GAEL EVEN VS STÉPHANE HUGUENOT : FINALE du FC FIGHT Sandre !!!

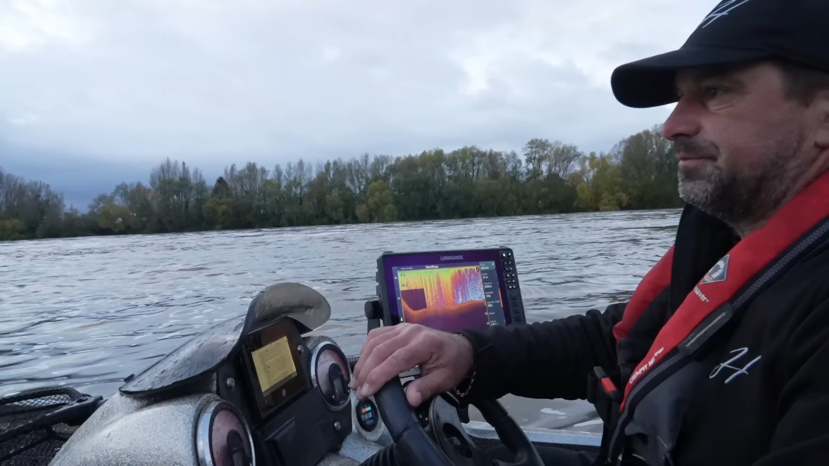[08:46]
Là, en fait, il y a une grosse barre de cailloux là-bas. Ça fait.
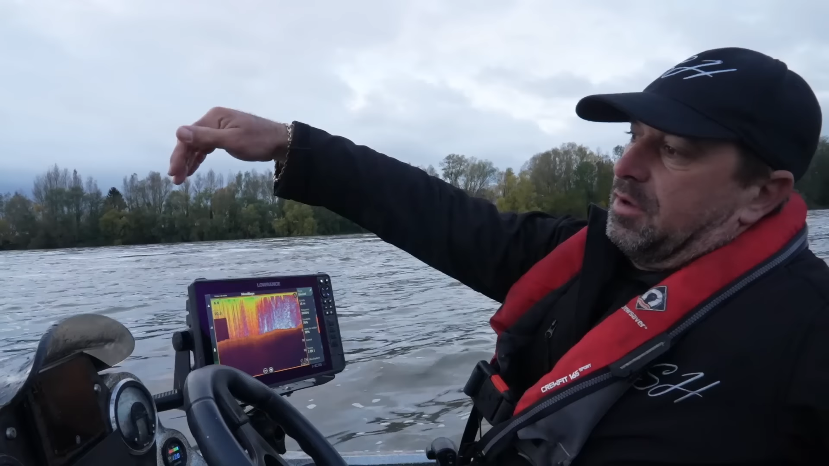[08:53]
Il y a un fond de 7 mètres. Ça peut être abrité, les poissons peuvent se caler derrière, ça peut être bien.
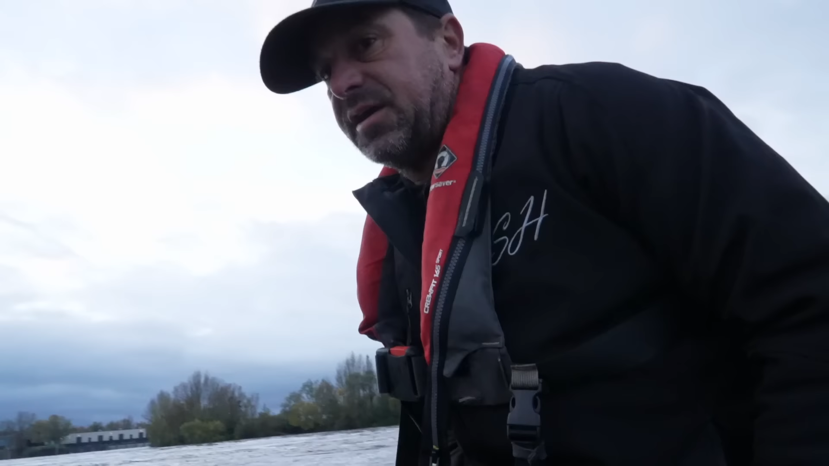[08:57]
On va essayer, on va voir.
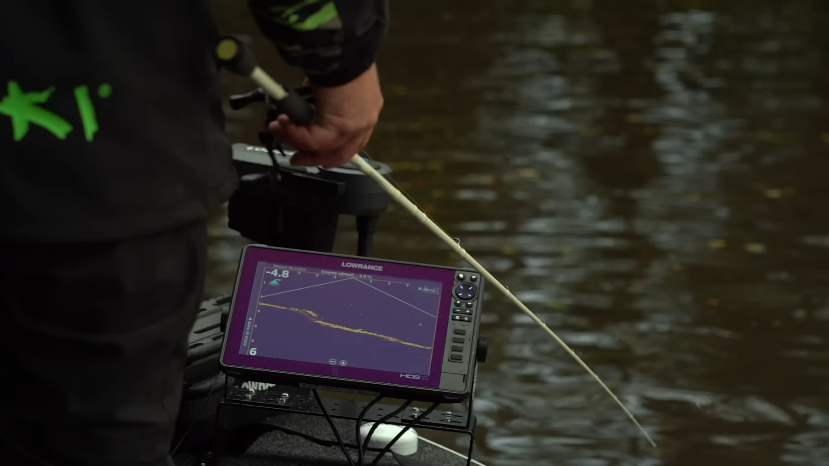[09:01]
Je le vois tout à l'heure, je le voyais, là je le vois pas. Après c'est pas. Le truc c'est que je vois pas de poisson qui bouge non plus, tu vois.
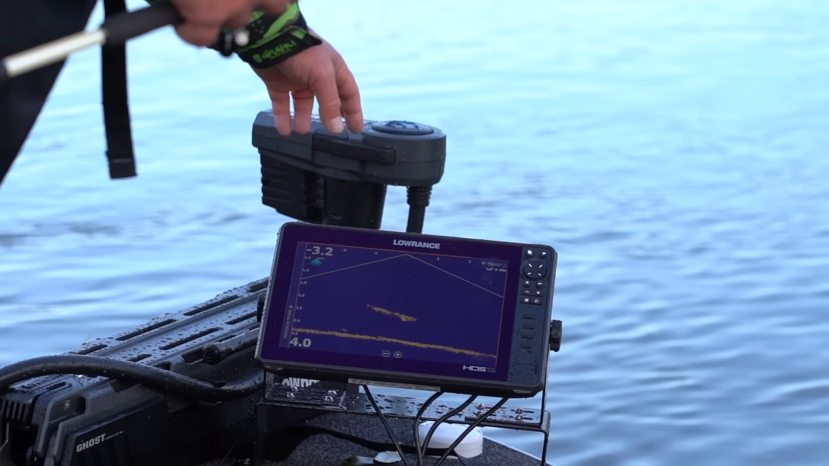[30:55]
On voit bien les nageoires et tout là. Mais c'est pas ça que je cherche.